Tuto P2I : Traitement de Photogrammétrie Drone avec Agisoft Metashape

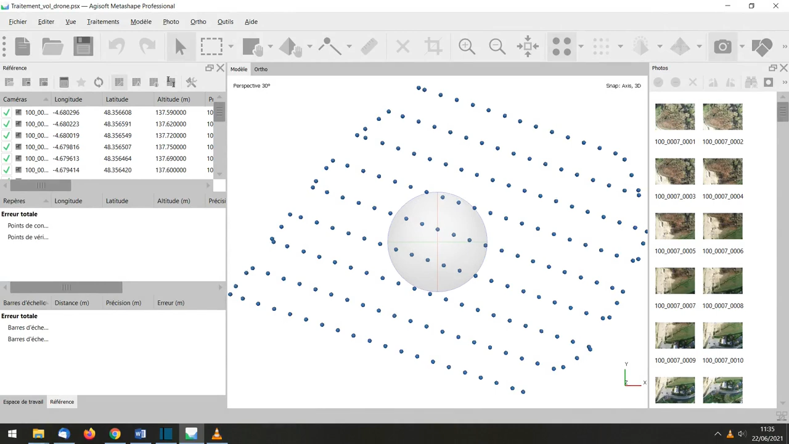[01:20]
Depuis l'onglet Références, en cliquant sur Importer les données de référence, nous allons importer la position des cibles.
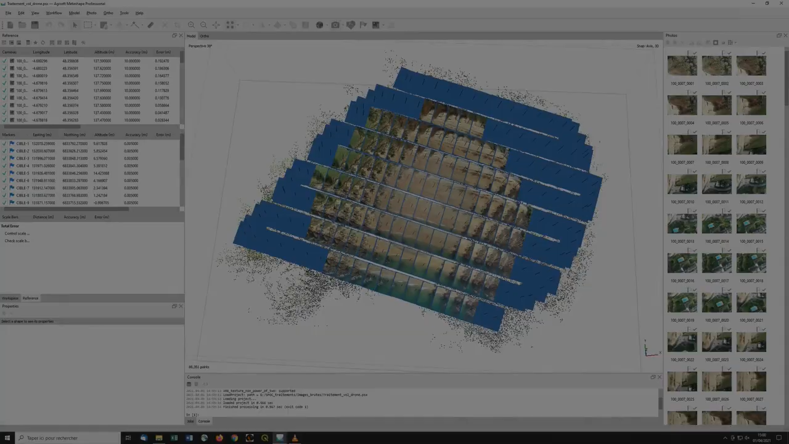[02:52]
A l'issue de ce premier alignement,
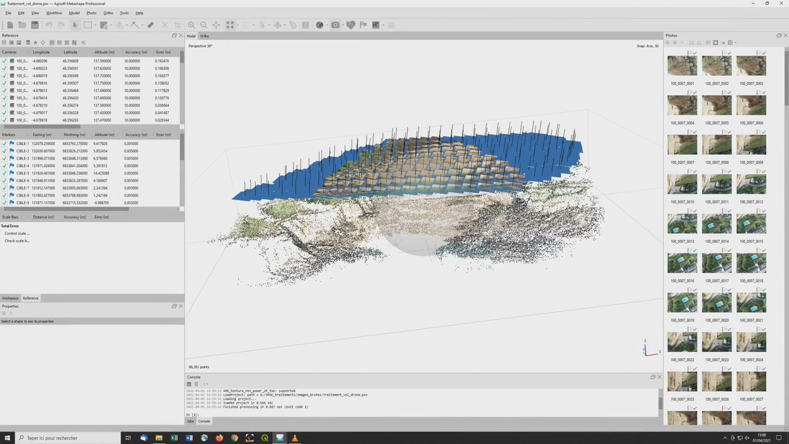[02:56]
les photos alignées sont marquées comme validées et un nuage de points épars est créé.
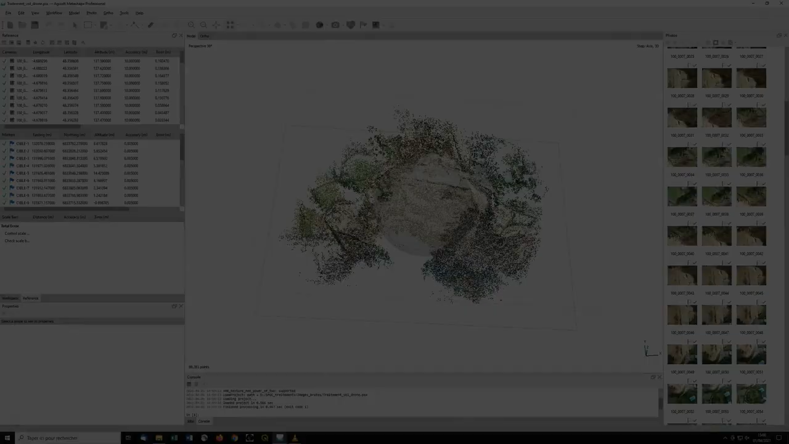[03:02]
A ce stade, il nous faut repérer les GCP sur les photos en pointant précisément le centre des cibles avec le marqueur.
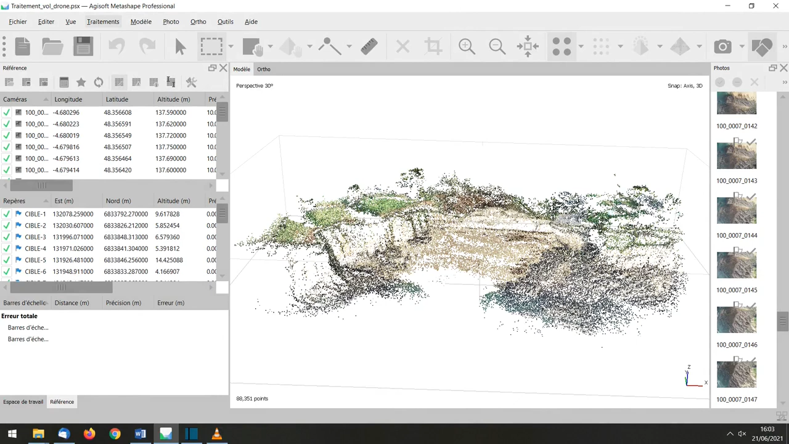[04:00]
A présent que nos données sont préparées, il est possible de lancer un traitement par l'eau en paramétrant une séquence de plusieurs étapes de traitement. Nous allons choisir cette méthode. Il est conseillé dès à présent de cocher la case « Enregistrer le projet à chaque étape ». La première étape de ce traitement par l'eau consiste à aligner les photos, cette fois-ci en choisissant une précision haute et en choisissant d'appliquer les masques aux points clés. L'étape de traitement suivante consiste à optimiser l'alignement des caméras. Cette étape permet d'ajuster les paramètres internes des caméras.
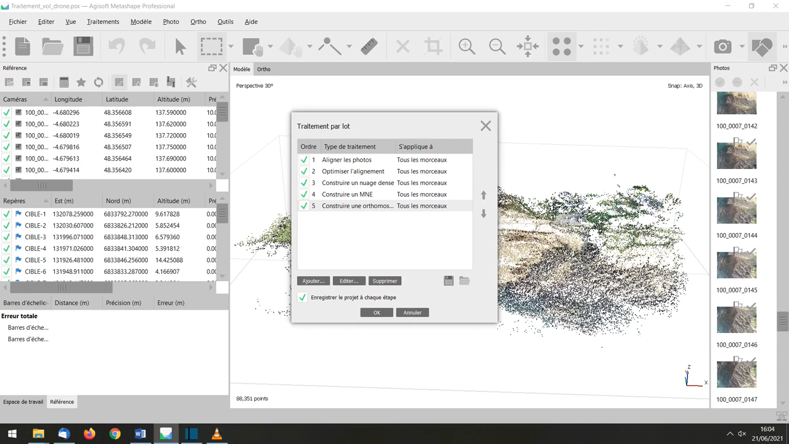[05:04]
Cliquez sur « OK » pour lancer la séquence de traitement. Selon les performances de votre poste de travail, le traitement peut durer plusieurs heures.
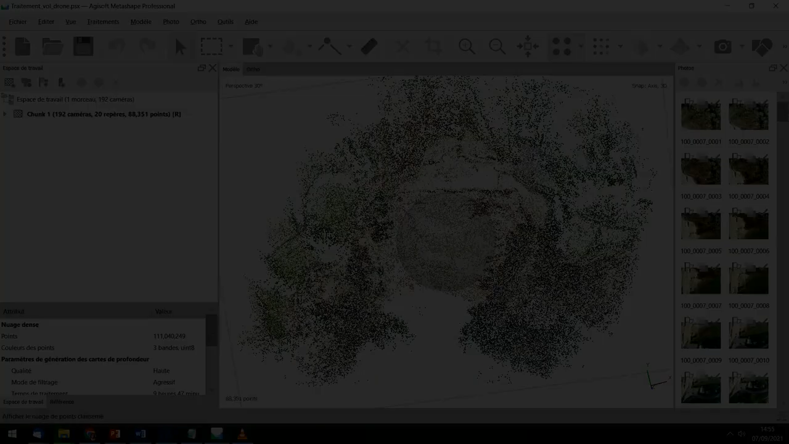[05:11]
Une fois le traitement terminé, on peut fermer la fenêtre du traitement par l'eau et visualiser les résultats de notre traitement.
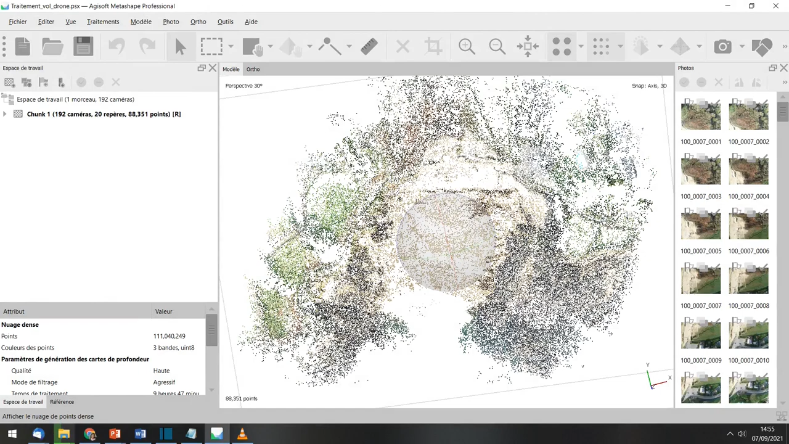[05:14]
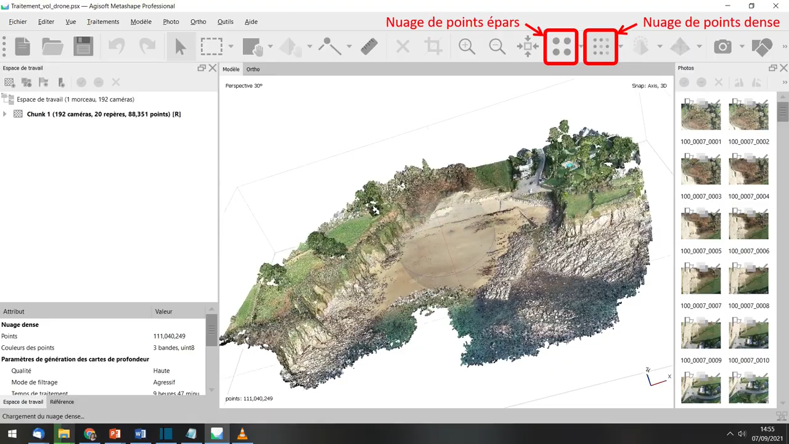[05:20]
Il est possible d'afficher le nuage de points épars, généré suite à l'alignement des photos, ou bien le nuage de points denses.
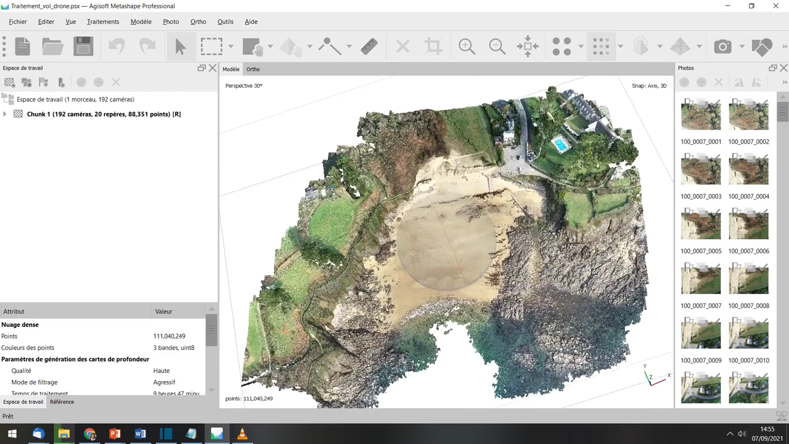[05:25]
En mode souris, on peut faire tourner le nuage dans les trois dimensions et zoomer grâce à la molette.